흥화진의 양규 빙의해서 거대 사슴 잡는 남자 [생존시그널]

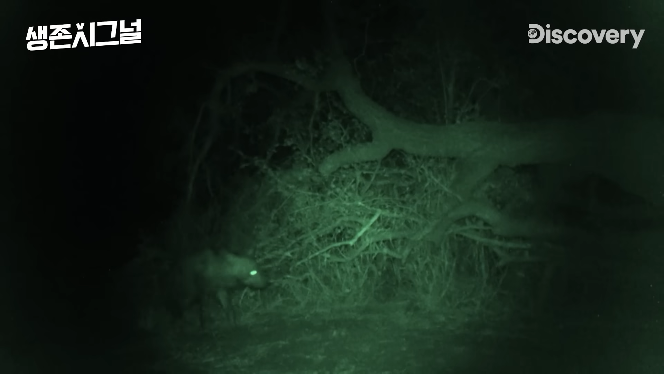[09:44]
Hyena outside the bone. Hey, get out of here. Get out of here. Get.